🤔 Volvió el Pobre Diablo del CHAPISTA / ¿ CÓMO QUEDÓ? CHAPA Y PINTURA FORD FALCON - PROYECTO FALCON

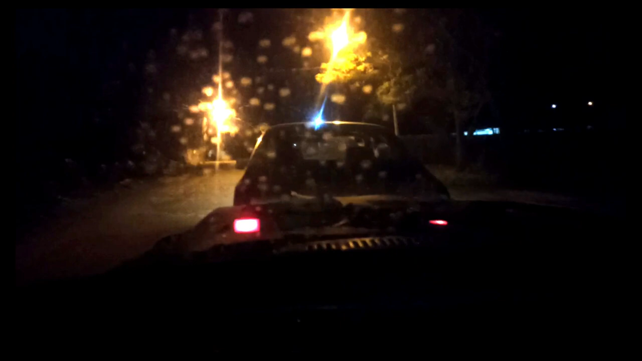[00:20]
Por hacerme la onda Gracias a Cristian el Chapista Y gracias a todos los que están siguiendo Este pequeño sueño Muy pronto vamos a estar Rodando con el pobre diablo Llega mi vieja con las balizas puestas Vámonos